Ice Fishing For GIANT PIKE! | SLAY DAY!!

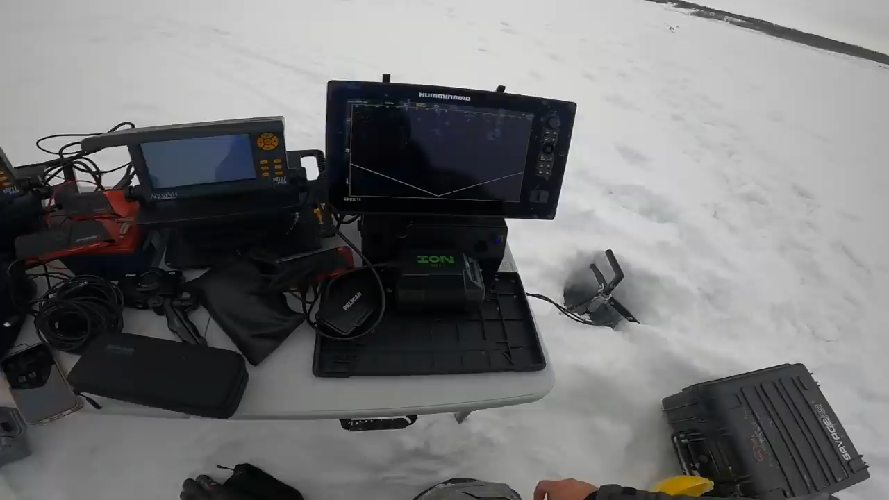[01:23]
Okay. That's you. Is that me? Yeah. Okay, let's go. That's the one on the bottom. Yeah, that's one on the bottom. I only got the head camera going.